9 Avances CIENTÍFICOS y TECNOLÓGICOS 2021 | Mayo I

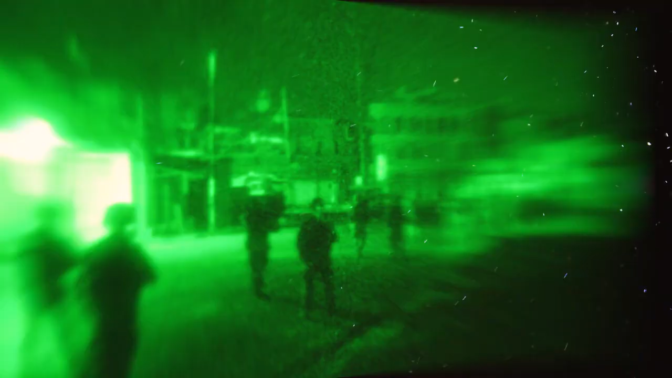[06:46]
Las gafas nocturnas tradicionales hacían que el usuario tenga problemas en distinguir lo que realmente veía.
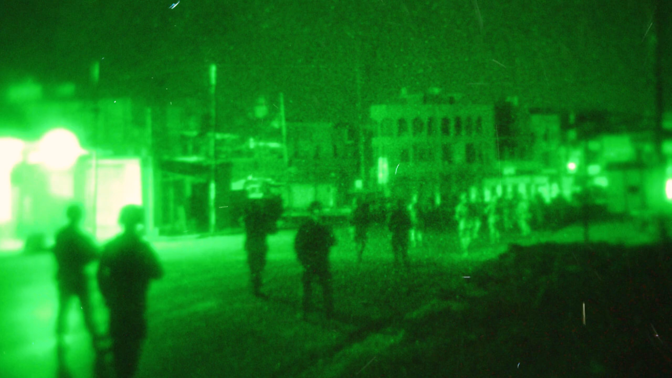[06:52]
Ahora, el ejército de Estados Unidos ha desarrollado estas nuevas gafas de visión nocturna que producen un mejor contraste e imágenes más brillantes.